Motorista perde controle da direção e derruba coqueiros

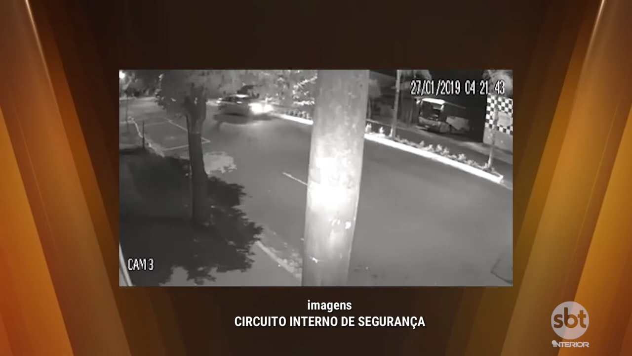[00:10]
Bate em cheio aí nessas palmeiras que nós estamos vendo que estão no canteiro central da via. Novamente pra você no detalhe. Ele tá em alta velocidade, perdeu o controle da direção, 4 e 21 o relógio tá marcando quando ele atinge aí esses dois coqueiros que estavam no canteiro central da avenida. Apesar de todo esse susto que foi na avenida Antônio de Souza Barreiro, as imagens aí mostraram todos os detalhes pra você.